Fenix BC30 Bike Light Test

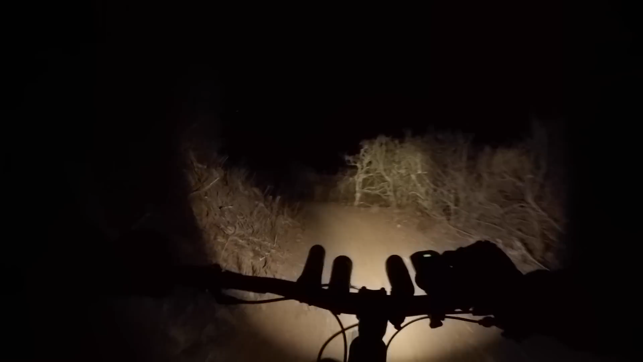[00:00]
Technology. One beam is wide and one beam is narrow and focused. Trying to give you the best of both worlds.